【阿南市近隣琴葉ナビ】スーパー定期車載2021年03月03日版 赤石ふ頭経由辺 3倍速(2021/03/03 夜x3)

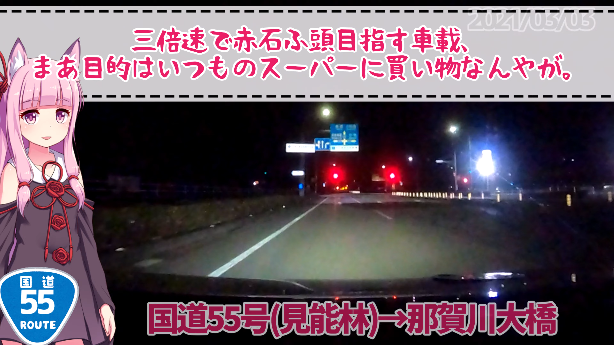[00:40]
まあ目的はいつものスーパーに買い物なんやが、現在地は国道55号美濃林町よりちょい北側。